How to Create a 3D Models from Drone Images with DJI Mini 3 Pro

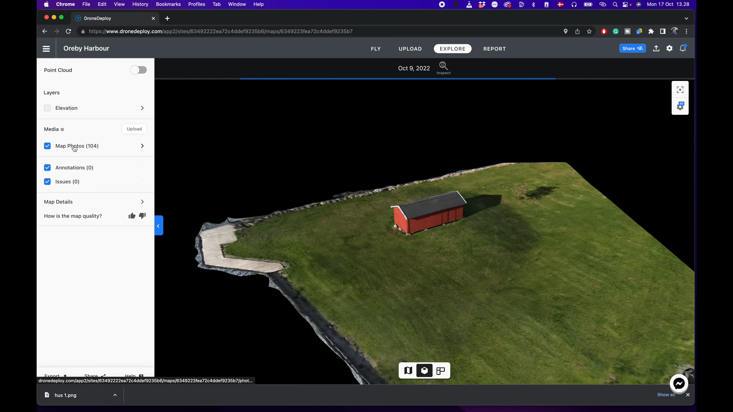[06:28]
On the left side menu, you can see all the 104 individual photos that is used to generate the model.
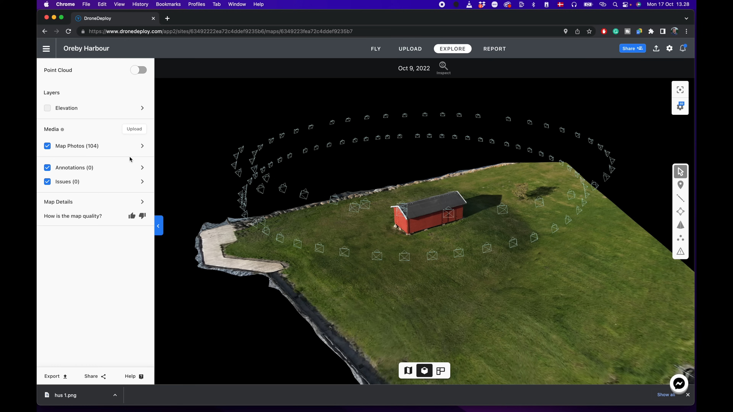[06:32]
Then you can press each individual photo to see how well it matches with the 3D model.
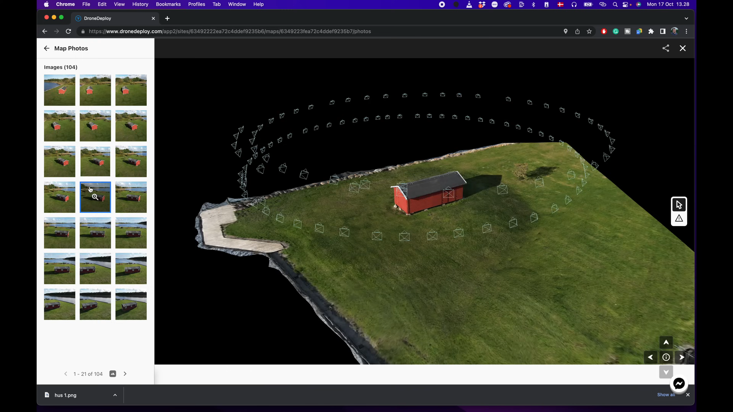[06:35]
That's a pretty cool feature. You can also see the point cloud, which is the data foundation of the model.